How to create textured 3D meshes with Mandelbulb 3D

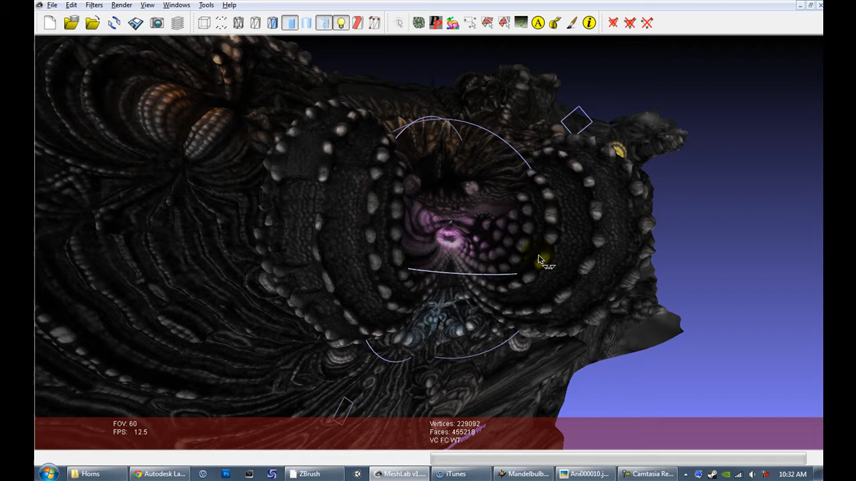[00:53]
I was like, oh, I wish I could take these in to ZBrush and paint them and manipulate them and use them in other apps.
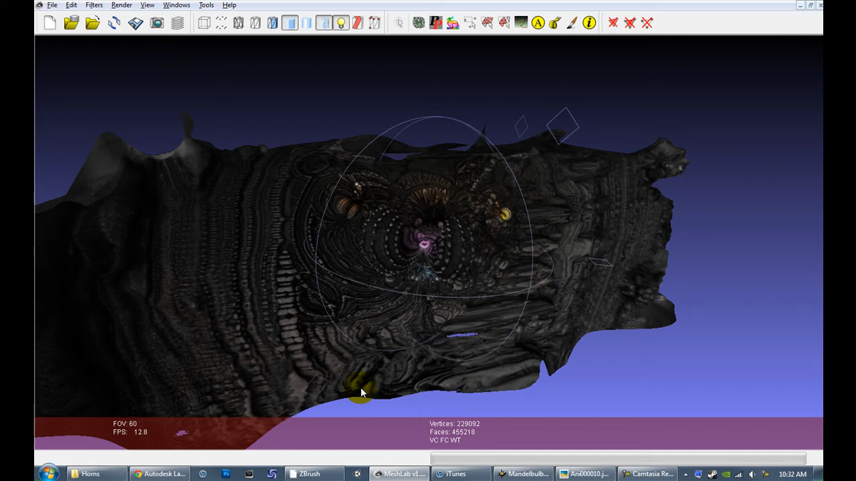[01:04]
So, as soon as I saw this Photofly, something just clicked, and I was like, oh, I can finally do this. And here's that same mesh in ZBrush,
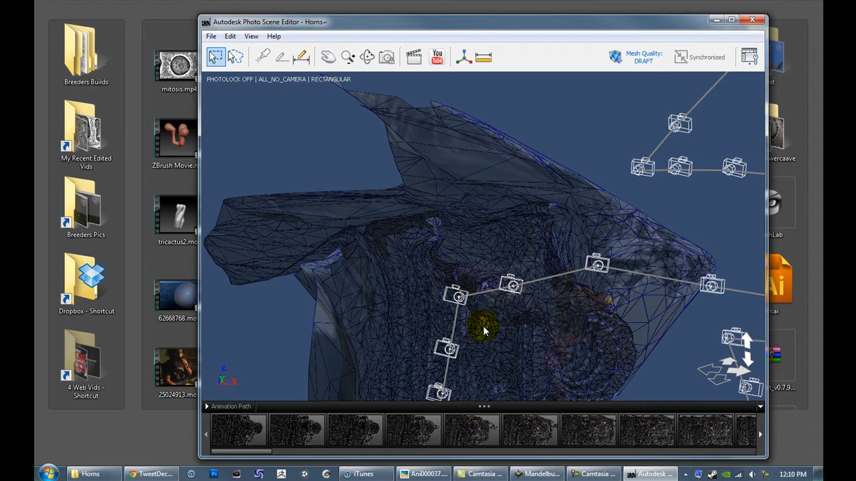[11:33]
So here's a low resolution version of the mesh. And you can see my camera path here.
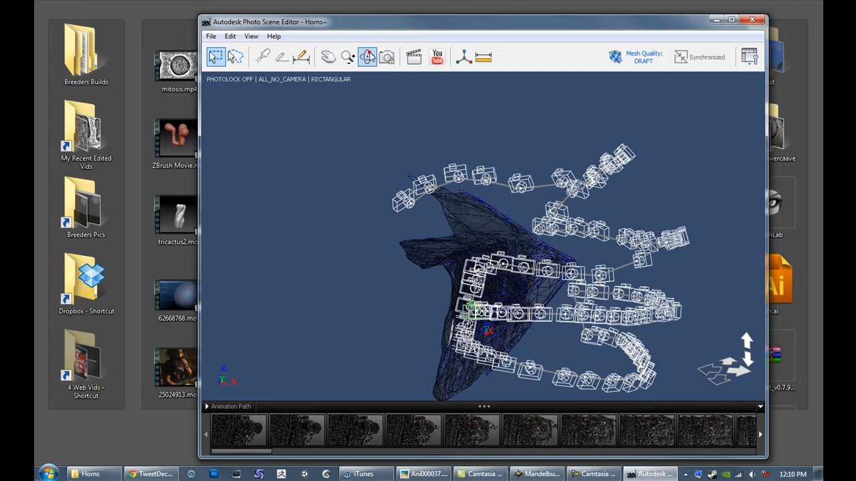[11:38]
This is part of how Photofly does its magic, I'm sure, is that it can figure out where your camera went.
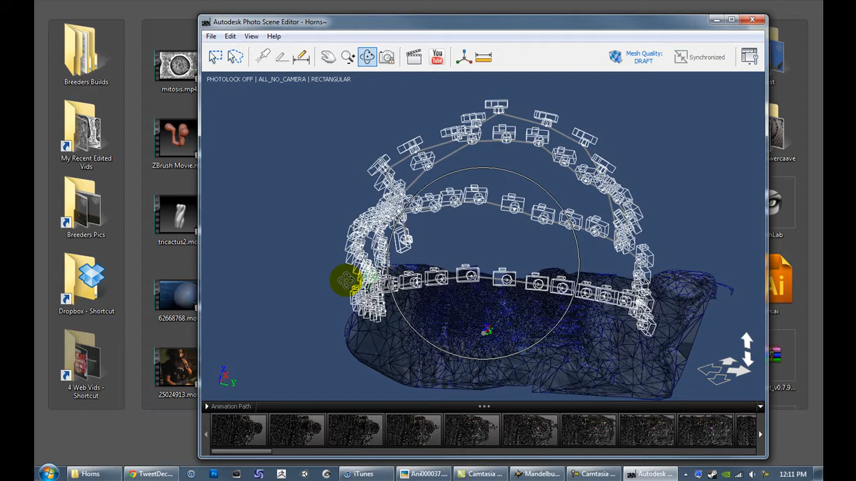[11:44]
So you can see I did really good. Nice. This is a nice arc here. And the second one was nice.
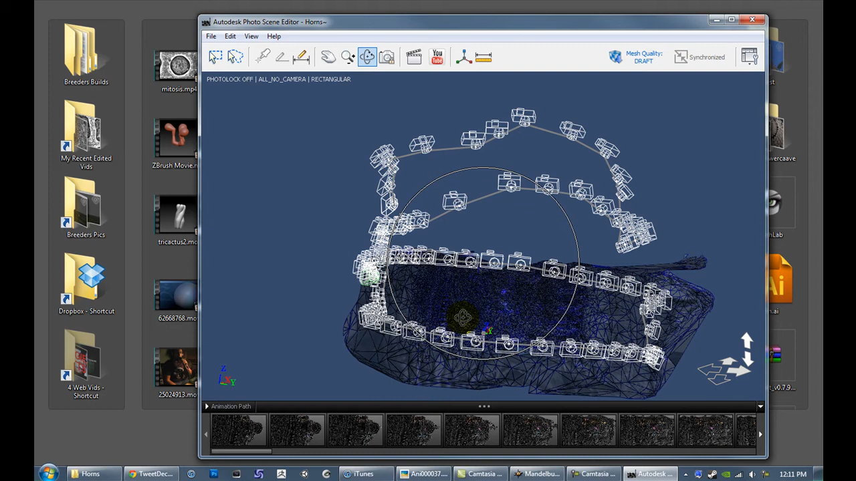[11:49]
But then they got a little janky. So even on this simple one, it's easy to get lost.
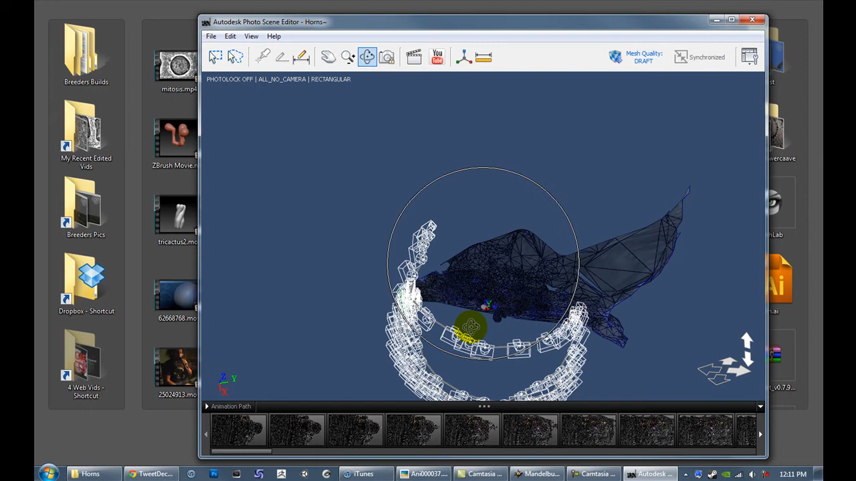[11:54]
And that's not bad.
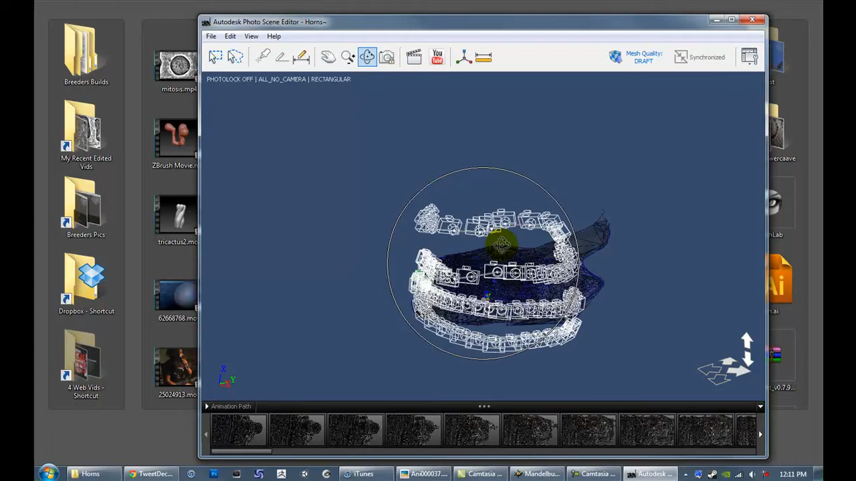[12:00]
That's probably even more frames than I needed right there. So after you look at this mesh and you see that it's something that you want to get a higher resolution version of,
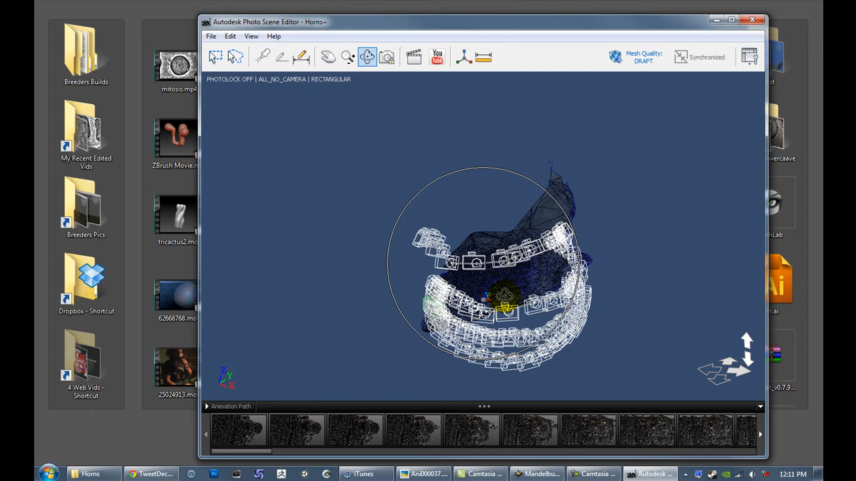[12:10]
then you go up here, hit the mesh quality.
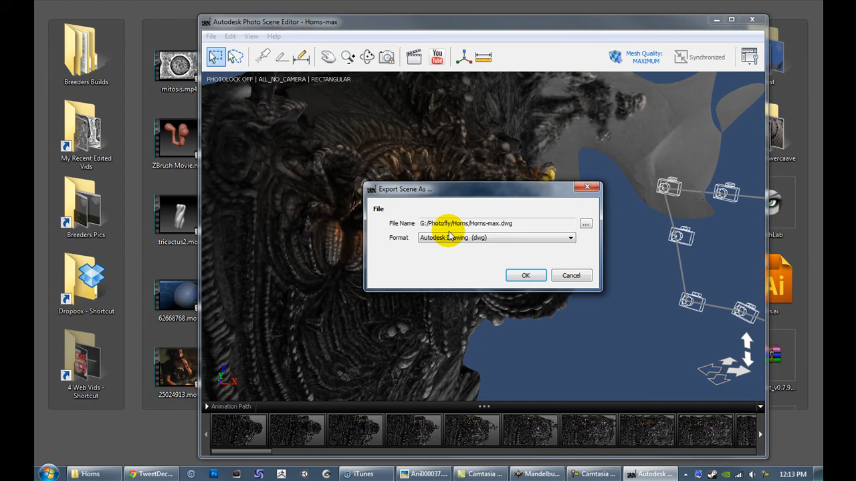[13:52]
Save it as, I've been saving as a .obj because that's what ZBrush reads. And I'm comfortable with that format. If there's a reason not to use that format, if any of you out there know more about 3D file formats and would suggest a better one, please let me know.
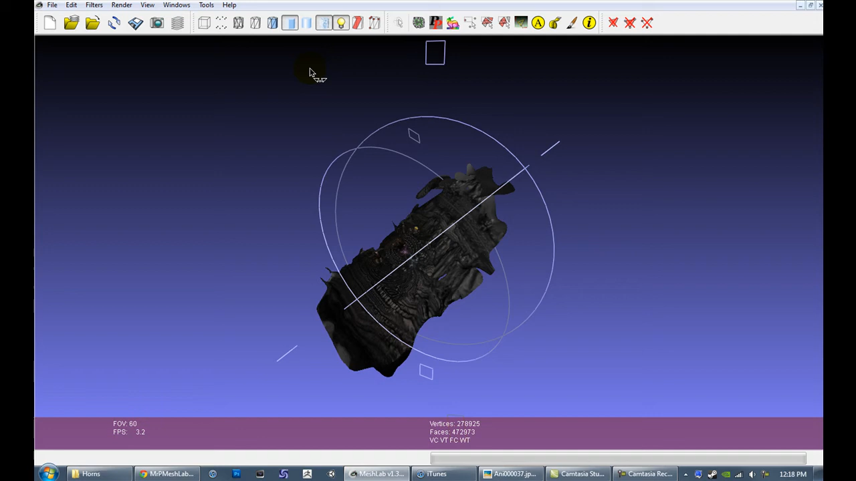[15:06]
So this is the Mesh that Photofly spit out at us. It's got right now 472,000 faces.
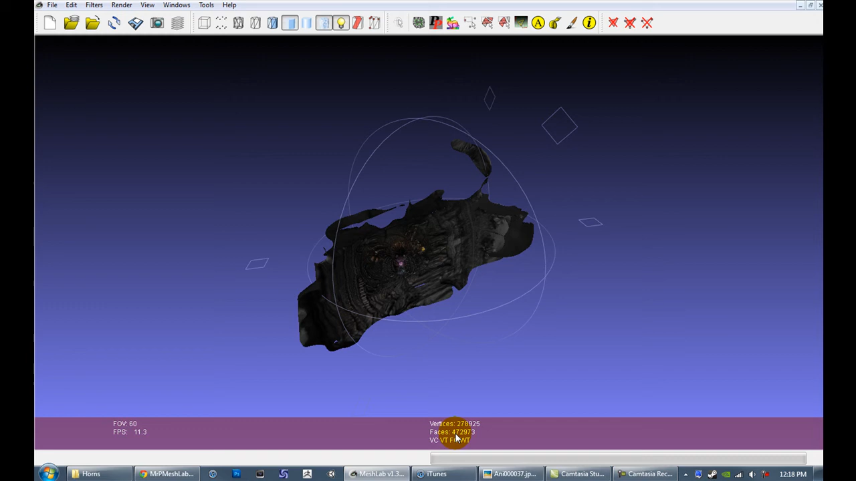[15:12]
278,000 vertices. And it's got a UV map and a crazy UV map at that. I mean, there's thousands of islands in this thing, but it works. But the biggest problem with this mesh is the topology is just wacky.
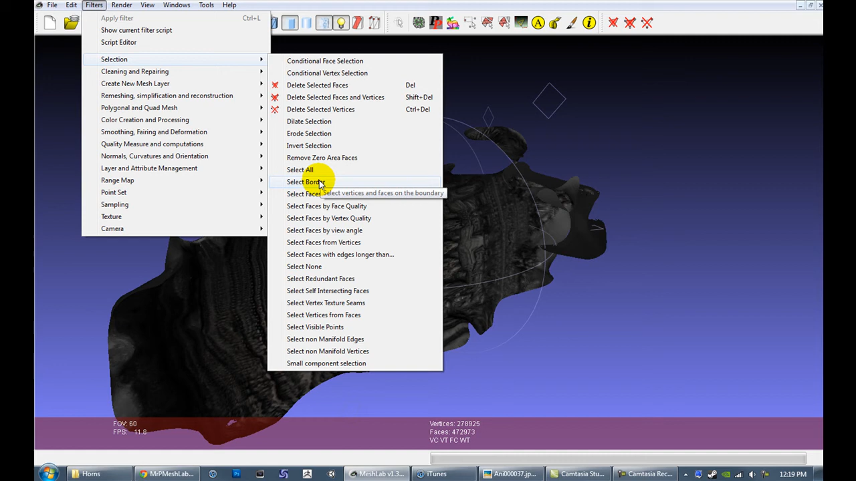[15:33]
All of these are little islands, not only of the UV map, but also on the mesh. They're not connected.